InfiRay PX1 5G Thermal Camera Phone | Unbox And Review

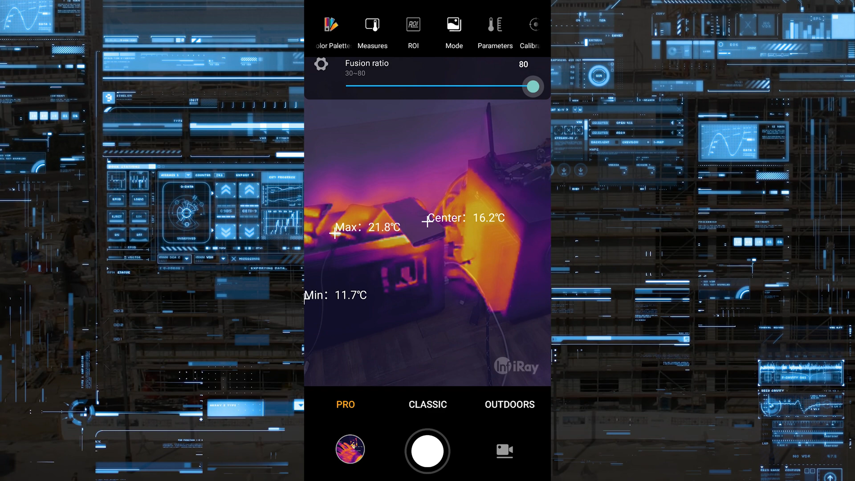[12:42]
On screen: max 21.8°C, min 11.7°C
And you can also change the amount. Of how much thermal or how much real image you want to see.
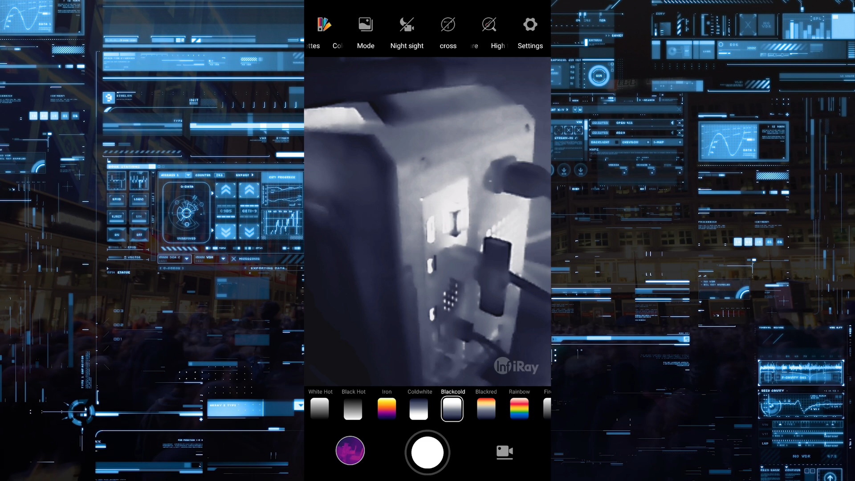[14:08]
So here is a quick going through the color palette.
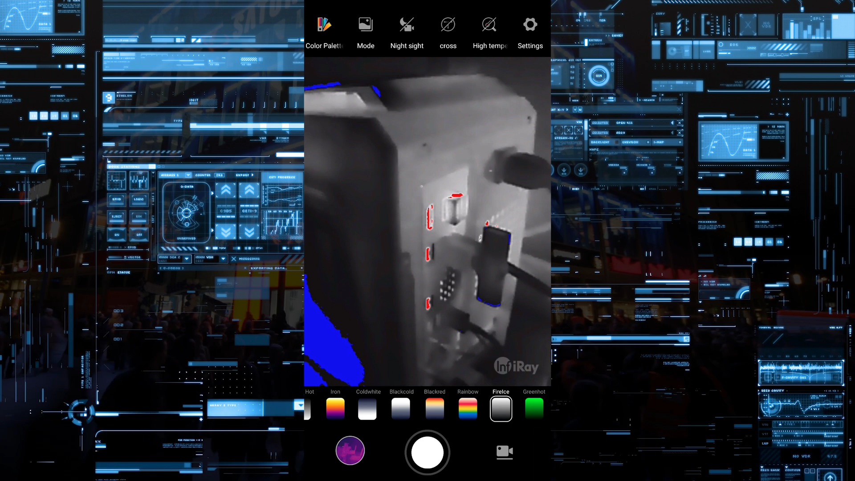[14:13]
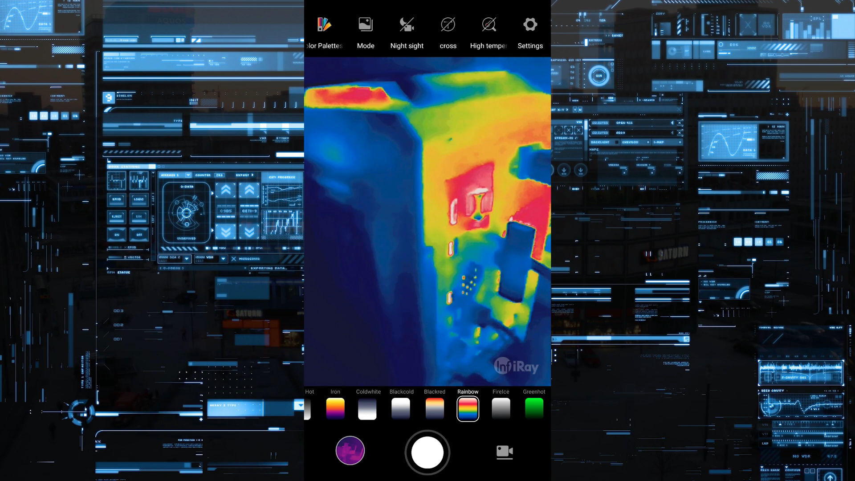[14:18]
that allows you to see every detail of the hand or any kind of body parts. Another interesting thing. If you are for example a doctor.
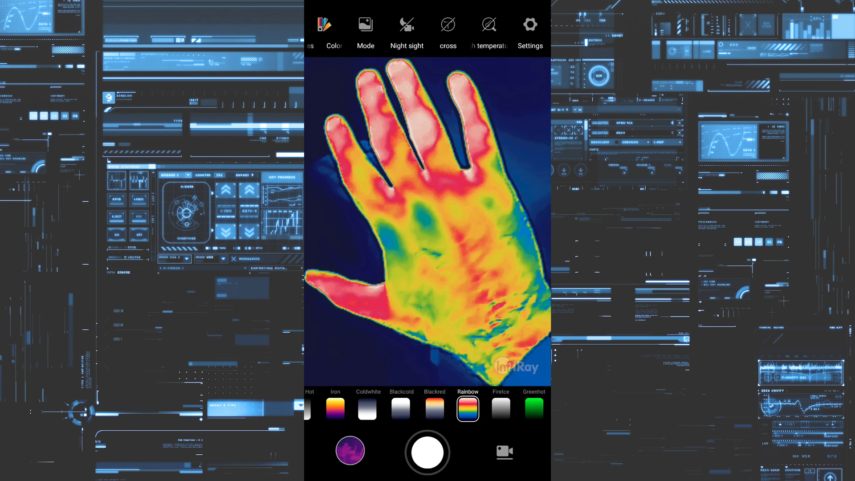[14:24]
And you are familiar with body thermography. To detect early stages of diabetes or thrombosis in legs or arms.
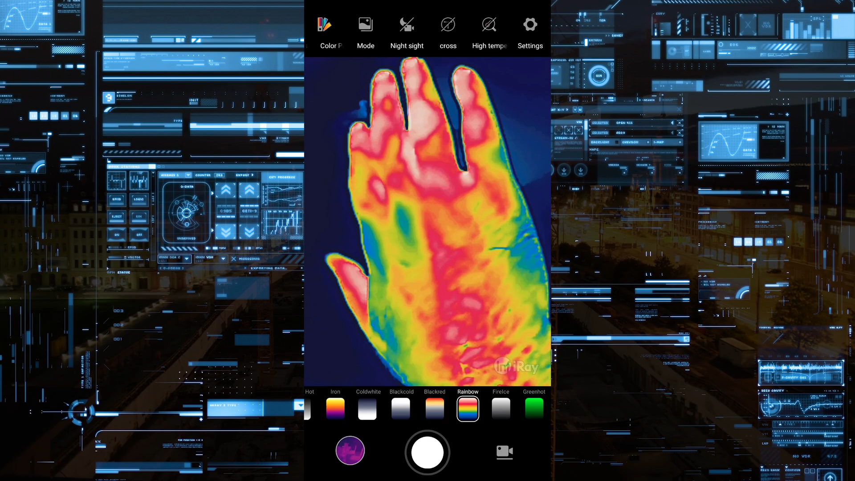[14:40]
That allows you to see every detail of the hand or any kind of body part. You want to observe.
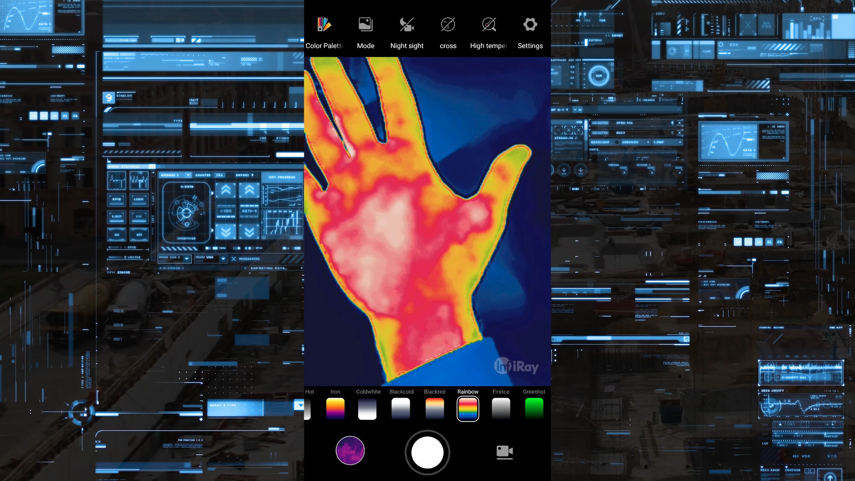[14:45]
Also you have the option to adjust the contrast. So you can adjust the level of contrast.
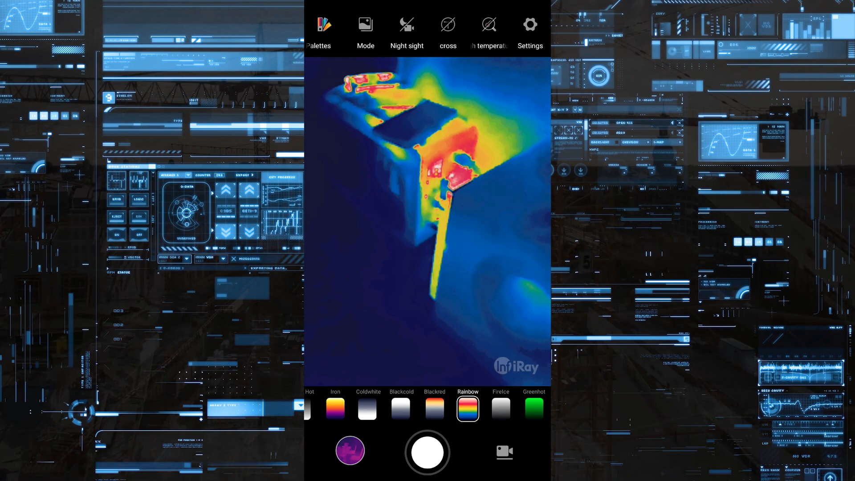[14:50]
And seeing more details. Until the veins. Until every little part you want to observe. Especially if you have experience in this field. This will be a very very useful tool for you.
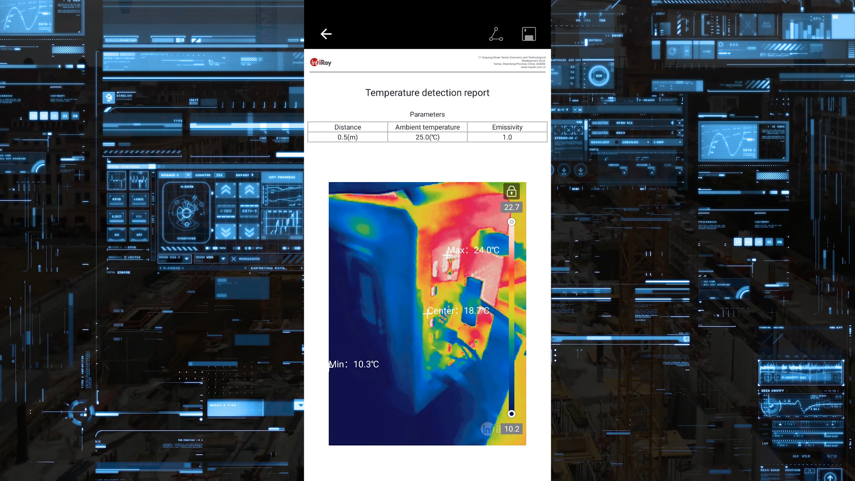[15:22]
On screen: max 24.0°C, min 10.3°C
Or patient. Or client. The other thing worth to mention. Is the night vision camera. On this phone. As you can see.